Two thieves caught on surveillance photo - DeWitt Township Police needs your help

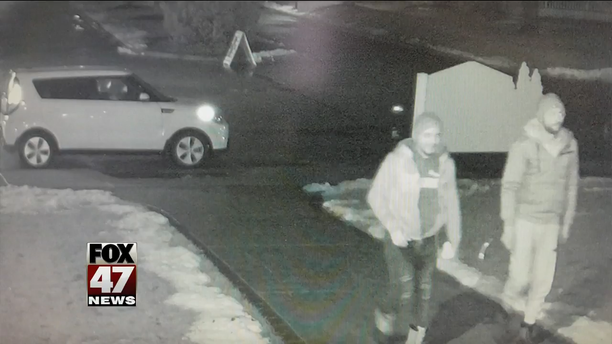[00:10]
Police say the men broke into an after-hours deposit box. A similar incident happened a week later at King Arthur's Court Mobile Home Park. Anyone with information is asked to call the DeWitt Township Police Department.